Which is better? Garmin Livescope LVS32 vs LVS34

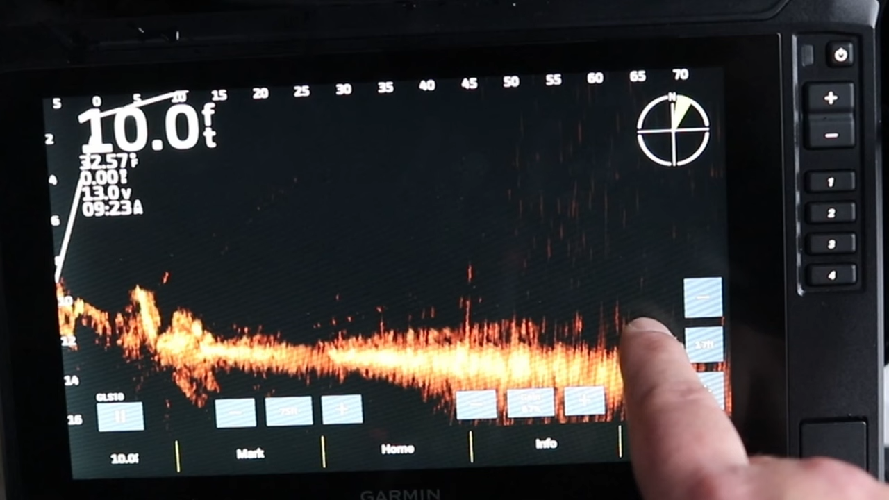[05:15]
On screen: depth 10.0 ft
But if you're looking for a single crappie at 100 feet with the LVS32, that might be a little bit difficult. You can see there are some fish right here at about 60 feet. And zoom in. There's a fish here coming through. There are fish moving on the bottom here. But there's the LVS32 transducer.
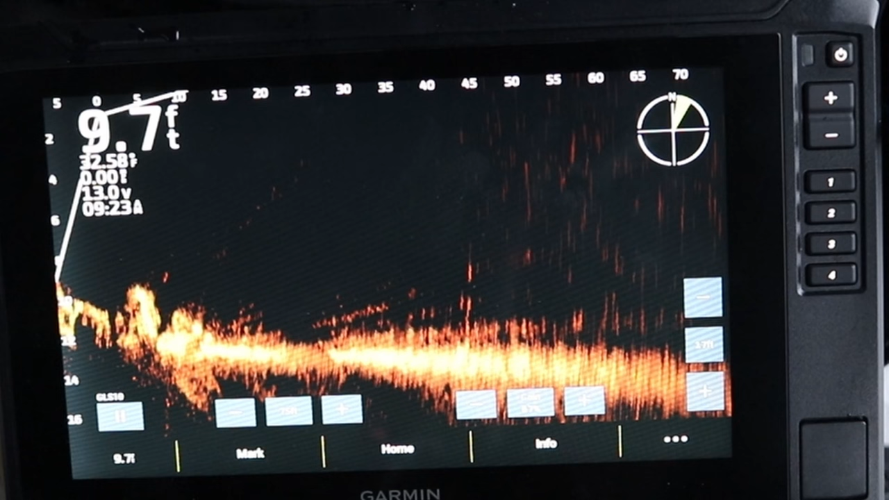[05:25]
On screen: depth 9.7 ft
Now I'm going to swish over and rig up the LVS34, the LiveScope Plus transducer.
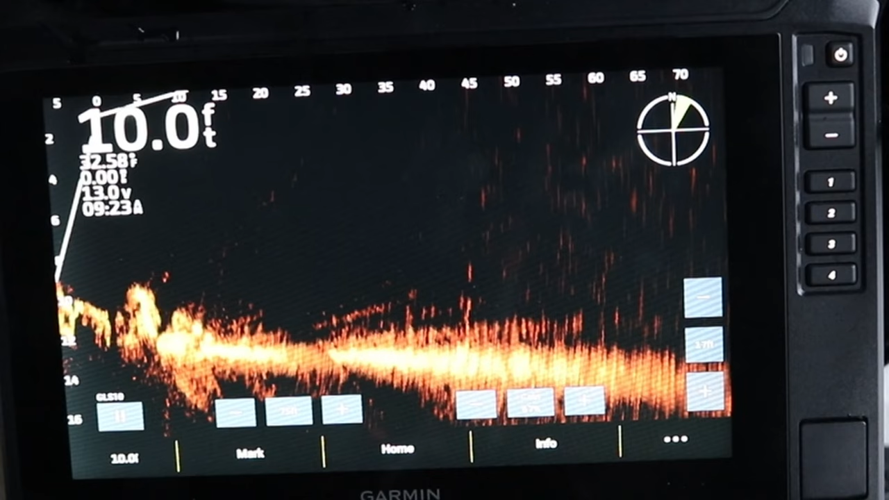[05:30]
On screen: depth 10.0 ft
I'm going to show you both on the big 10-inch screen and on this 9-inch screen. So swapped over to the LVS34 transducer. A lot clearer of a picture. There is my minnow and jig with a little weight on it right here,
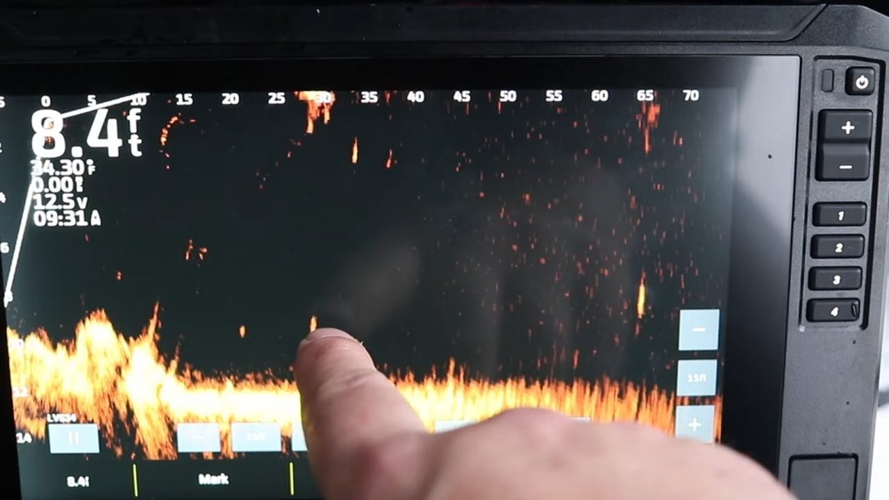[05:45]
On screen: depth 8.4 ft
30 feet out. I bumped this one out 65 feet. That's that lipless crankbait with a little big weight on it.
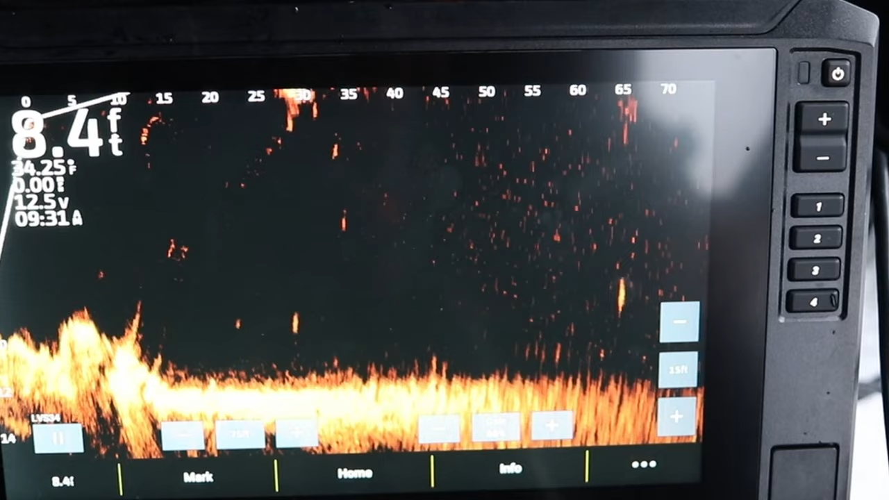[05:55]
On screen: depth 8.4 ft
But that LVS34, I can really push the limit. You can see it's a lot clearer out to further distance. There's a fish coming in on the far right.
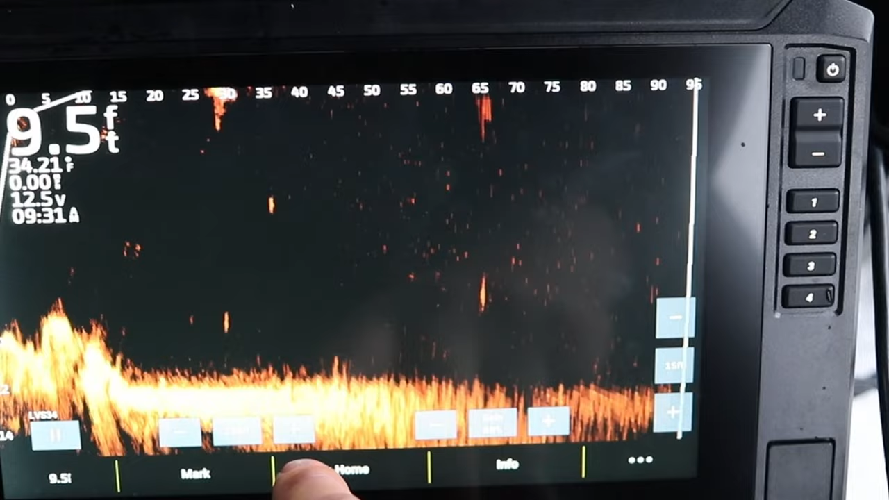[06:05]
On screen: depth 9.5 ft
You can see there's fish, fish right here.
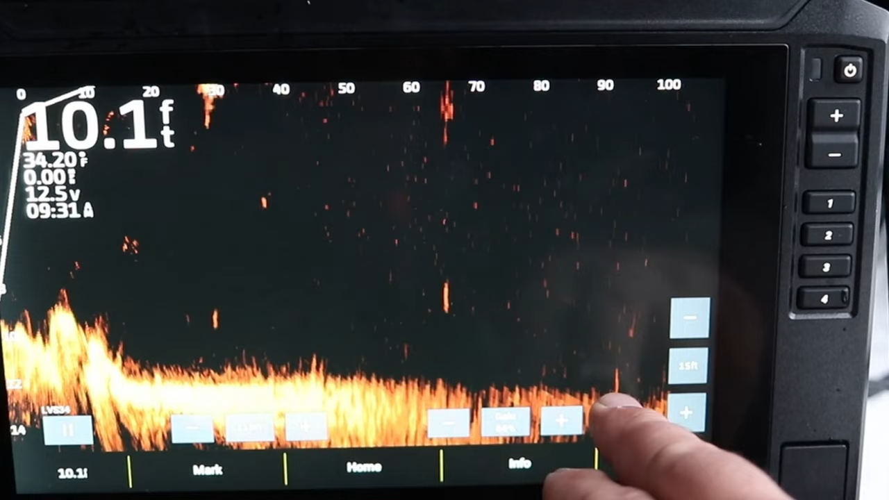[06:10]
On screen: depth 10.1 ft
I'm at 100 feet.
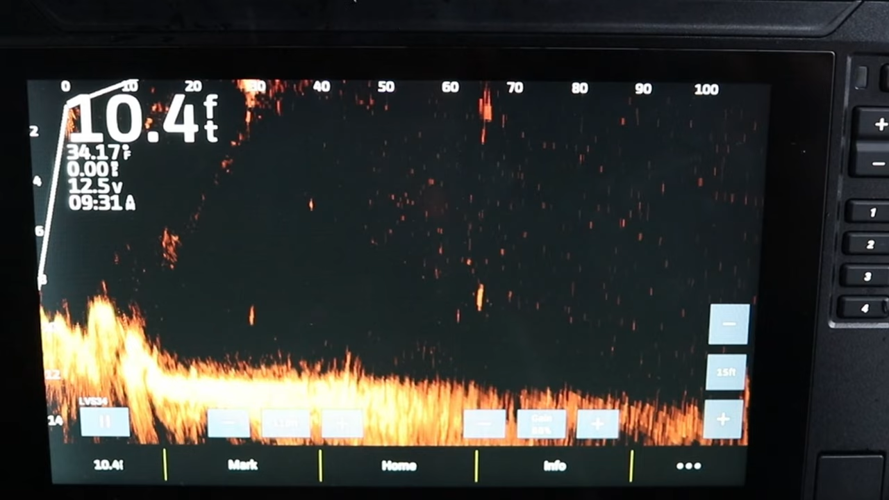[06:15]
On screen: depth 10.4 ft
I mean, that's really the biggest difference with the LVS34 is you're going to get a lot clearer of a picture further out. Again, those are my two jigs.
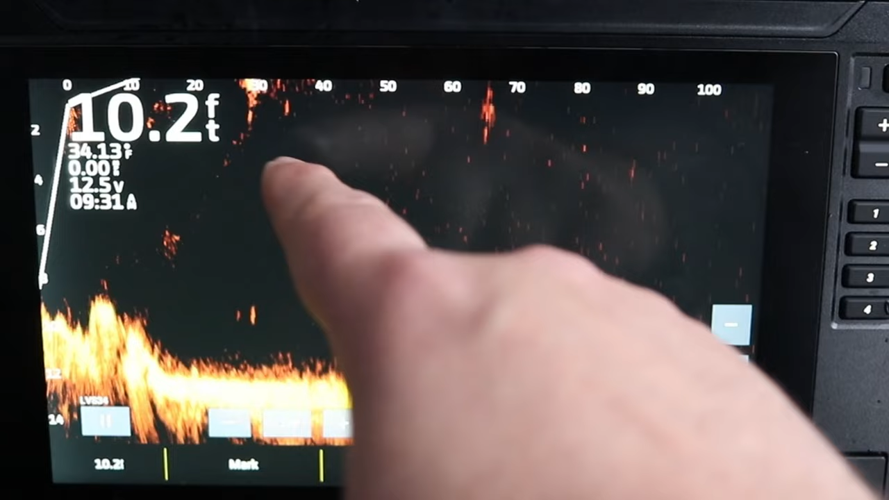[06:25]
On screen: depth 10.2 ft
You can actually see some of the slush over the holes that I drilled. So I got a minnow and a jig set up. It's about 28 feet. It's swimming around, so it's a little bit difficult to pick up.
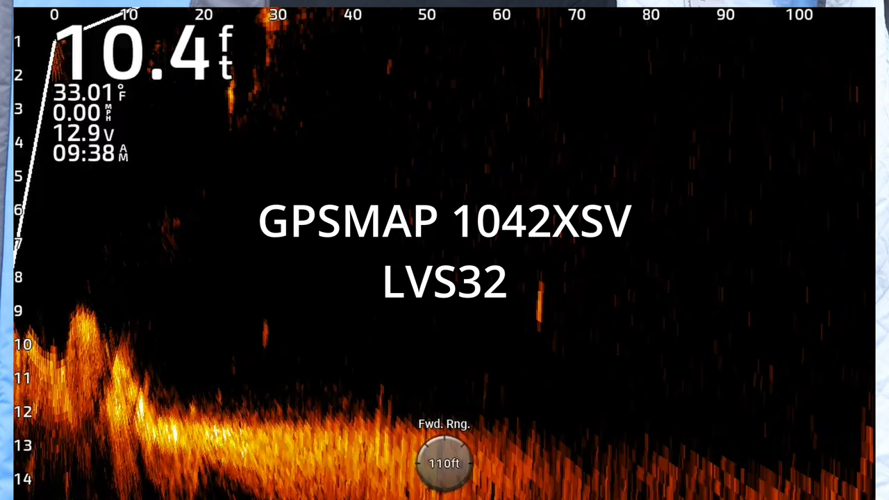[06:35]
On screen: depth 10.4 ft, water 33.01°F, speed 0.00 mph
So the one thing I will mention on probably both the LVS32 and the LVS34, I'm on a river right now. And so there's a lot of current moving through where I'm set up, which creates a lot of sediment, pushing a lot of sediment through that current. So the screen isn't going to look as clear as if I were fishing a lake or any place with less current. I wanted to fish this spot for walleye, so I figured I'd do this video here and then go fish for some walleye. But there's actually some fish on the bottom about 30 feet out.
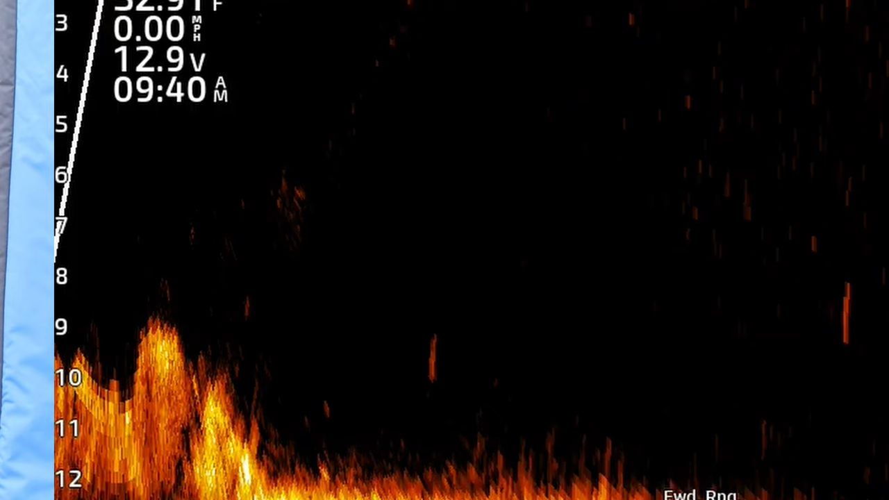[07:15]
On screen: speed 0.00 mph
You can see them kicking. My minnow is pretty close to that. There's the minnow right there. It's about 10 feet down and 28 feet out. Now, this is a 16-thounds jig with just about a, I don't know, two-inch crappie minnow on it. But you can see there's some fish moving through there on the top of the water column and on the bottom of the water column there right on the bottom. There's a fish coming up about 25 feet. Where the 32, you're going to see here, it starts to get kind of fuzzy. I tried my best to film.